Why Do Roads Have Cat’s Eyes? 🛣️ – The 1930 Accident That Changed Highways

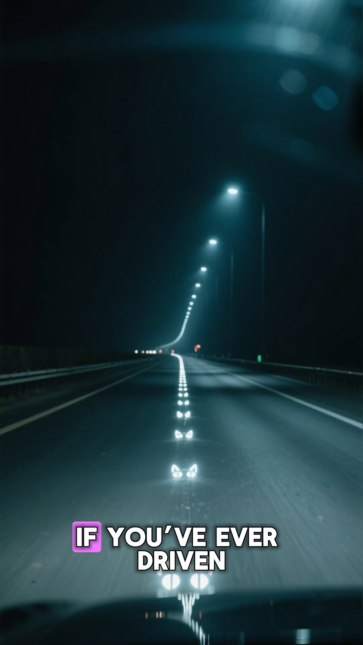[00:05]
You've probably noticed those tiny reflective studs on the road known as cat's eyes.